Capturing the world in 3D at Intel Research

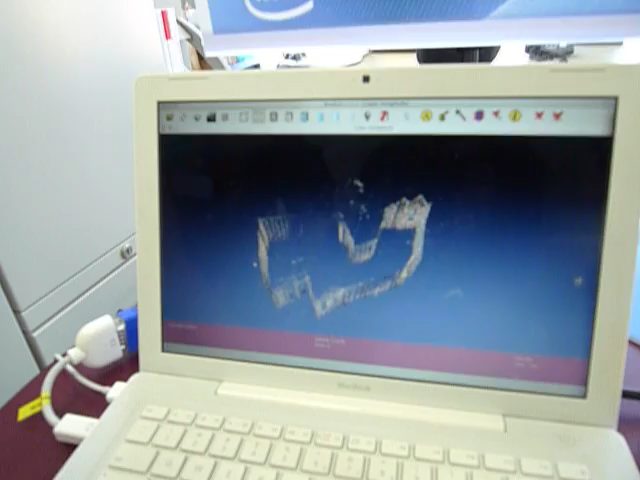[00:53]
and I added photos to them incrementally, and then was able to merge them together when they grew so large they overlapped.
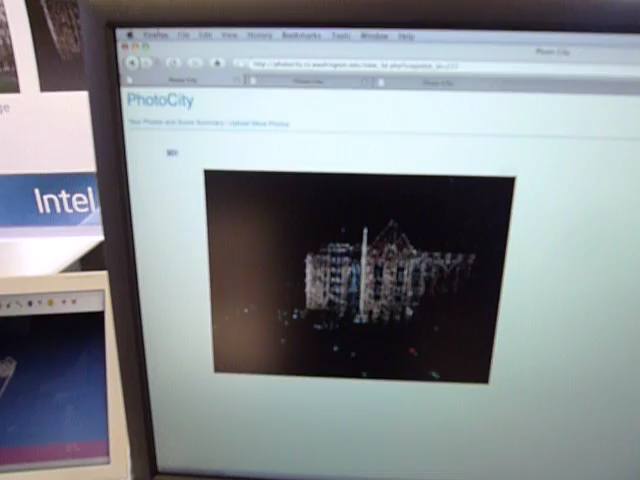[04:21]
this red camera is the new camera, or it's the position that it found for the new camera.
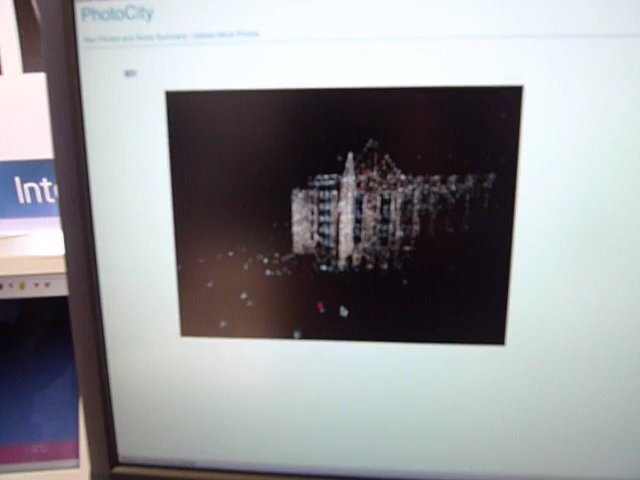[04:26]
For the new image. And in here somewhere, there are little red points.
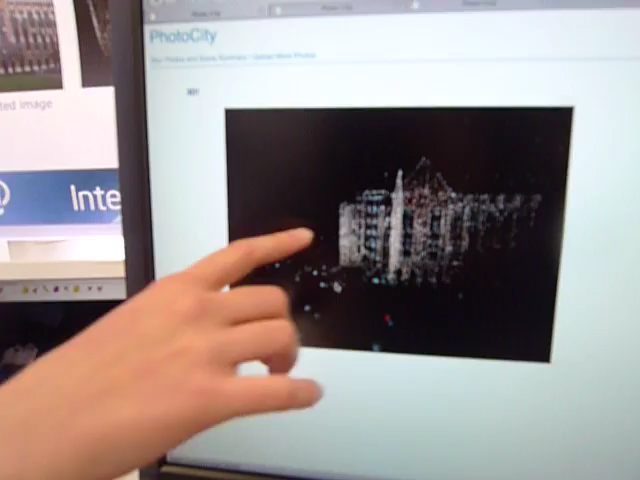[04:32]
Yeah. Yeah, yeah. So those are the red, the new geometry points that the image added, and then the player gets points for those 3D.